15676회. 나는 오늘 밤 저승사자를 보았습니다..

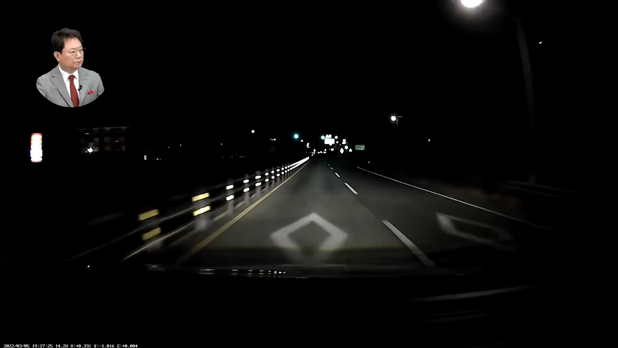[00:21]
녹색 신호. 정상적으로 가고 있는데. 어? 어이씨 놀래라. 어디? 어이씨. 어이씨. 어디? 다시 다시. 어디? 어디?